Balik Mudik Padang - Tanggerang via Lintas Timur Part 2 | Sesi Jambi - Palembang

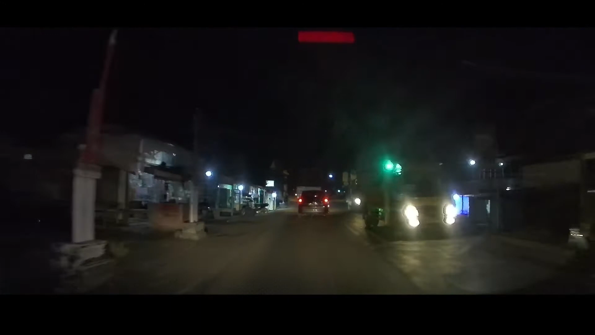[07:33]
Kita mampir di sebuah SPBU untuk isi BBM.
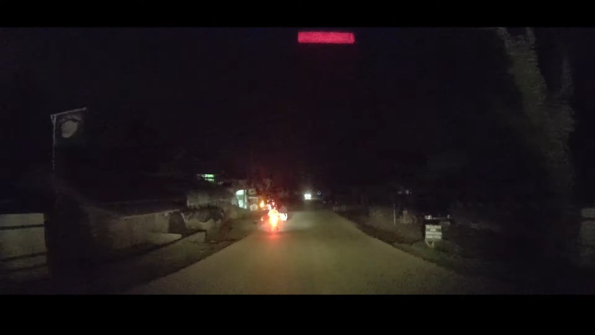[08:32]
Di daerah Sukamaju, Sungai Lilin, hujan mulai turun.
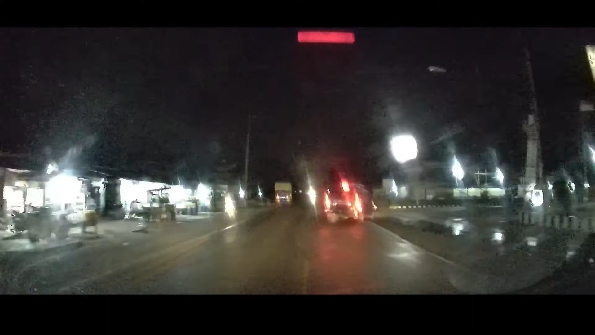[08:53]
Dan semakin deras membuat jarak pandang menjadi terbatas.
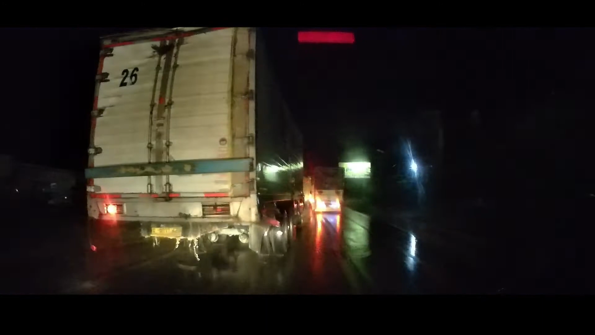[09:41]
Tak lama hujan sempat mereda dan kembali hujan lagi dengan derasnya. Karena derasnya hujan, jalanan menjadi banjir dan jalan berlubang pun tidak bisa dihindari.
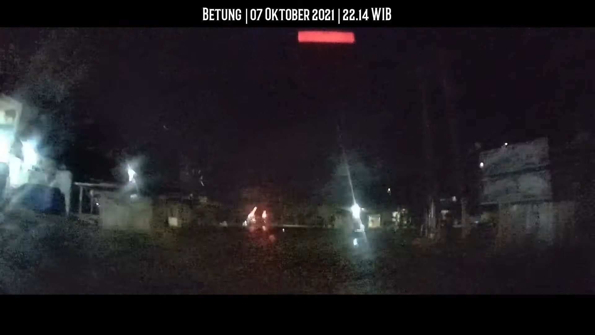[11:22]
Nah, ini adalah simpang akses menuju lintas tengah, yaitu Kota Muara Beliti maupun Lubuk Linggau.
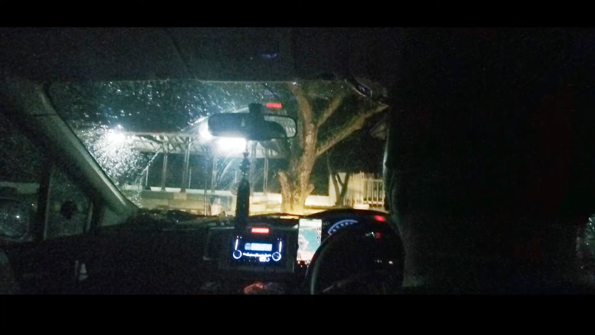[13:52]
Jam 11 malam, saya beristirahat sebentar di SPBU karena mata saya terasa perih. Tapi istirahatnya tidak terlalu lama, kami lanjutkan lagi perjalanan.
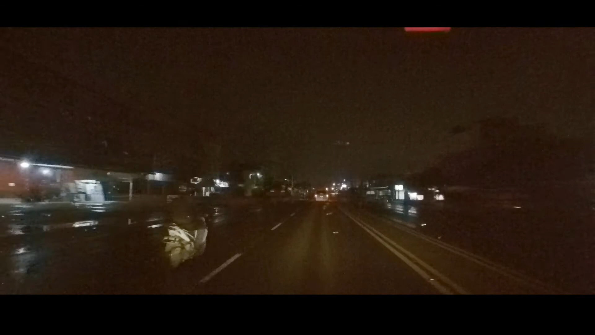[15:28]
Jam 12 lewat 11.30 malam, kita memasuki kota Palembang.
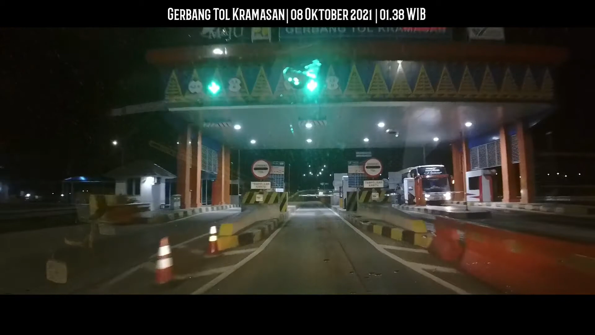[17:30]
Jam 1 lewat 38, kami pun sampai di gerbang tol Keramasan.